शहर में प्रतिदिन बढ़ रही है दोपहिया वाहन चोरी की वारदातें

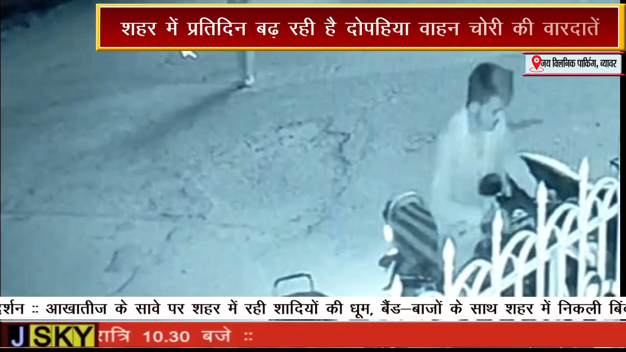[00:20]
لے جاتے ہیں پیڑیتوں کی اور سے پولیس میں شکایتیں بھی دی جاتی ہیں لیکن یہ ہے شاتر چور پولیس کی گرفت میں نہیں آ پاتے ہیں کبھی کبھا ضرورت کسی انیہ وارداتوں کو لے
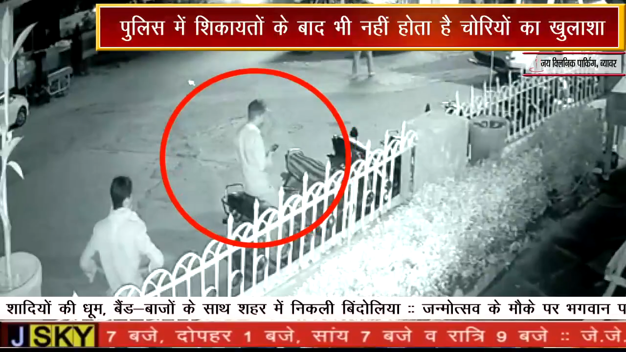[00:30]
گھر پولیس کی ہتھے چڑھنے والے اپرادیوں سے واہنچوری کی وارداتیں بھی کھل جاتی ہیں لیکن انیہ کئی واہنچوری کی وارداتیں کھل ہی نہیں پاتی ہیں رویوار کو شہر کے راج کی امرتکورچکسالے کی پارکنگ سے مہندر کمار چوہاں نام کرمچاری کی بائیک چوری ہوئی ہے پھر اتنے اس سمبند میں سریتھانا پولیس کو لکھے شکایت دی ہے اسے پرکار جیکلینی کی پارکنگ سے منوج کمار کی ہیرو ہونڈا ایچ ایف پلس بائیک بھی اگیا چور چورا لے گئے جیکلینی کی پارکنگ سے واہنچوری کرتے ہوئے سی سی ٹی وی فوٹیج جیس کا نیوز